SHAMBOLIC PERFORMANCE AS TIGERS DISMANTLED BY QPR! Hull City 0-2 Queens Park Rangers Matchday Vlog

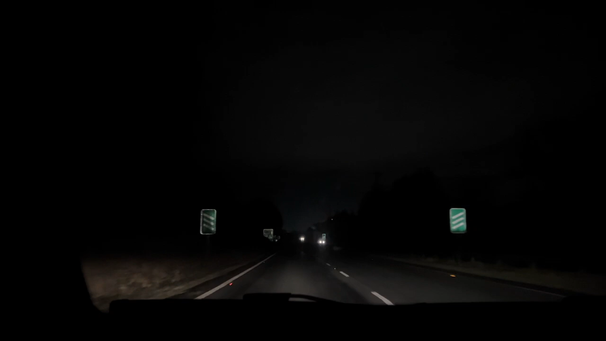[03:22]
I'll tell you what, we haven't seen a single car behind or in front of us, but we've seen plenty past us going opposite direction. What's that about?